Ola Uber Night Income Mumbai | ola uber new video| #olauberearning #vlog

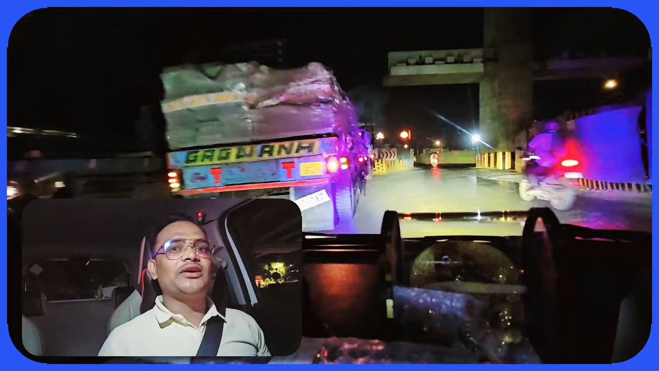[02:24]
कुरांत उठा लिया 30 किलोमेटर का 316 और 45 रुपया
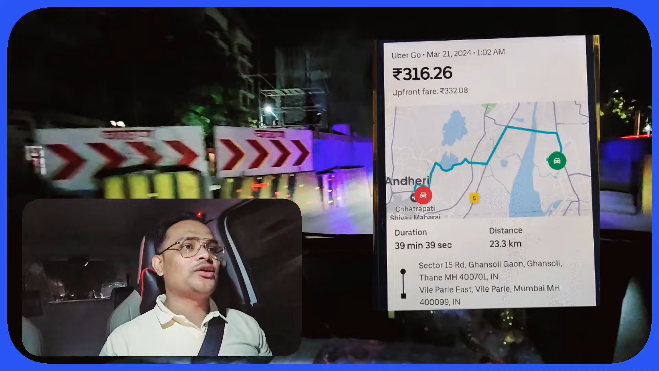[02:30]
टोल यानि यहां पे भी कुछ 360 रुपया मुझे मिला है सिर्फ 40 मिनट लगे पैसेंजर को ड्रॉप किया और बुकिंग ले गया था गोल्डेन ने सर्विस आगयो जनता जहां पर आग लगी थी तो अब भाई साब बु
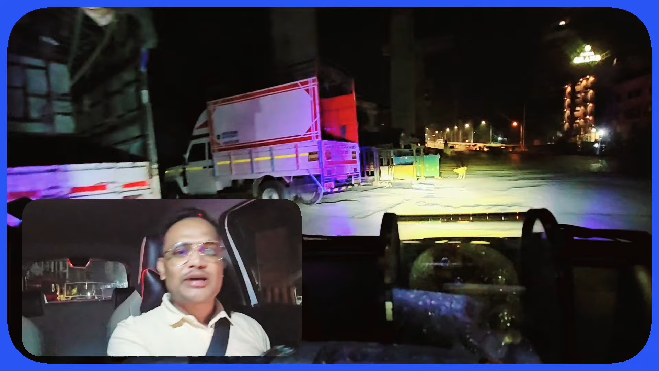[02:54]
राक से मैं बोला बाई उठा लो दो बजने में जो 4-5 मिनट बाग की है उससे पहले बुकिंग ले लो तो जो बुकिंग लिया मैंने 475 रुपया 25 किलोमेटर का मिला है 45 रुपया तो इस तरह से जो आज काम हुआ है 15 पहने 1500 रुपय का काम हो